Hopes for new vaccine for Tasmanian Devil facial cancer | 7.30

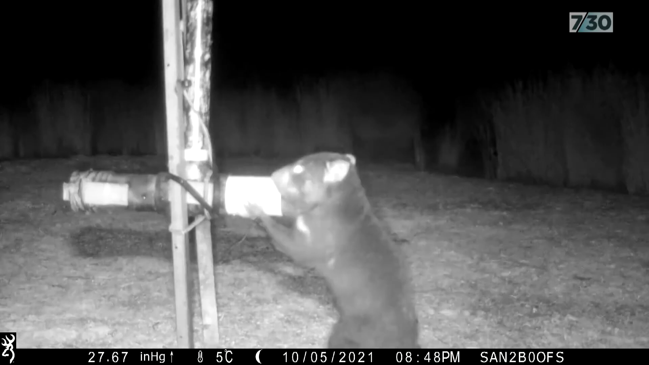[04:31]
And this dispenser was effective at keeping the patty melons out. Only one possum figured out how to use it, and we went from about 7% of devils eating the baits to over 55% of the baits going to devils. So this is a pretty big advance, but we're pretty hopeful about what we can do,